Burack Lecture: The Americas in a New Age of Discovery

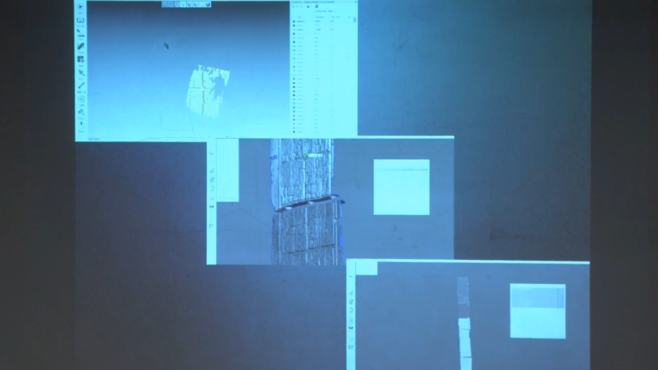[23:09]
So you have to scan each of the individual casts and then put the casts back together to recreate a monument. And so this one is Stella E.
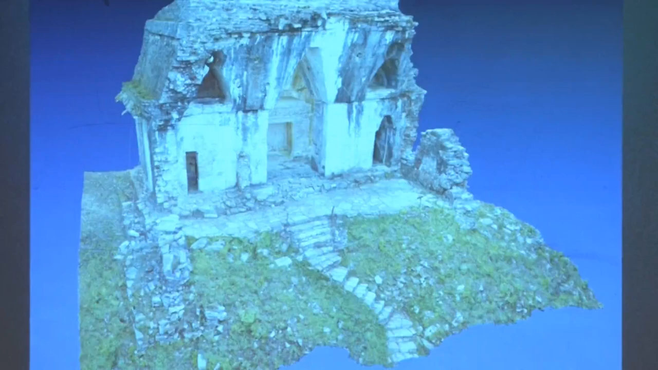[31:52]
And in fact, this is sort of the next stage of that VR experience. So this is just an example of the photogrammetric capture that we've done at one of the sites. So this is a very simple technology. This is just taking large numbers of very high resolution SLR photographs, and then they have very nice kits to tie those all together to create a perfect
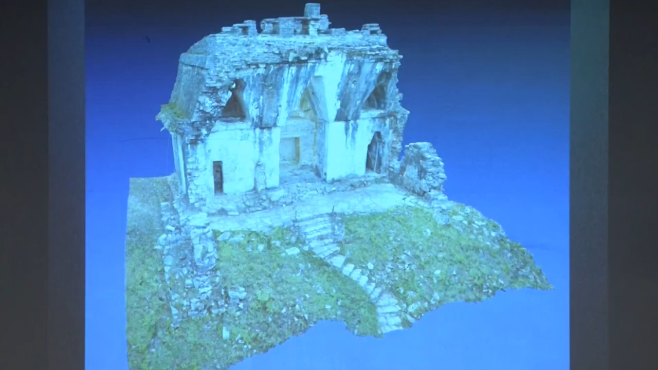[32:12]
landscape of Palenque in the Google Creative Laboratories in Paris. Then people can go into these landscapes in different ways.